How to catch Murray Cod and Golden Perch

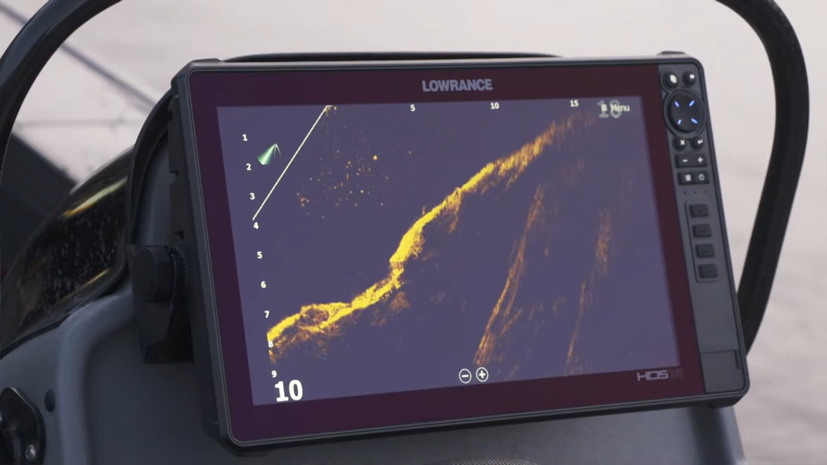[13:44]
Yeah, just putting that little plastic in front of their face, and then just getting, you can see when they turn around and react to it, and that's when you sort of, like what we call a bit of a shake and bake, so.
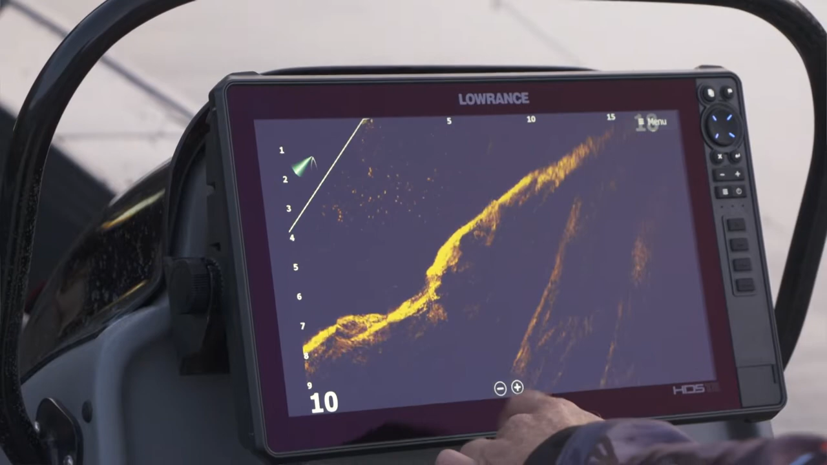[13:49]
Shake and bake. Yeah. It's a bit of a twitch and a wind up, and yeah, you can just see him come up and smash it. All right, mate, drop him back in the water, and we can't find another one.
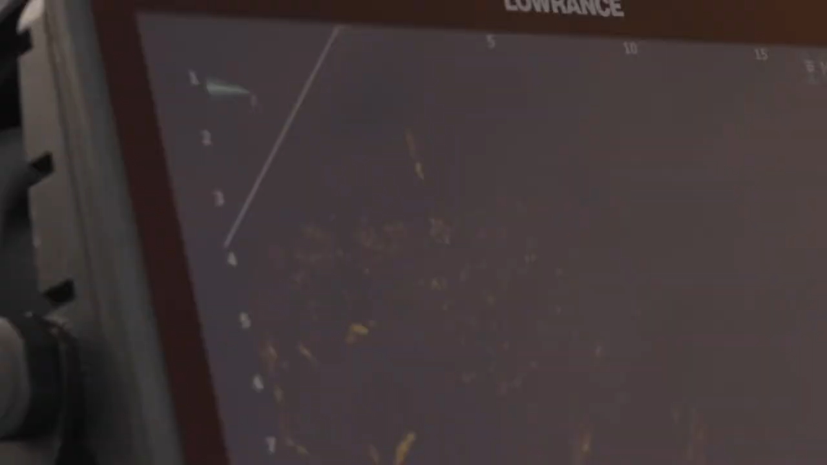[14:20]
It's like a TV screen we've got here at the moment. William, come on, look at him. Got him. Got him. Go.